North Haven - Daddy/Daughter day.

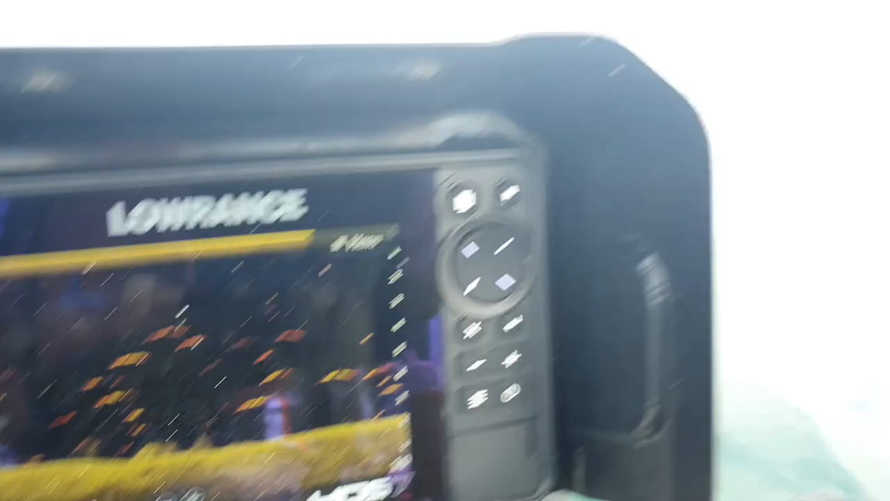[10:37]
Now if you can see that many fish under us, and have a look at this movement,
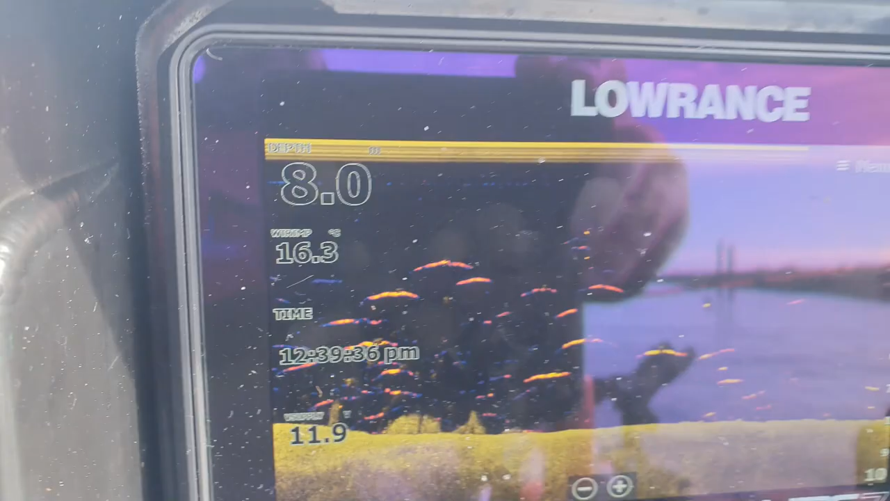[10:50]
and heaps under us, but no takers so far.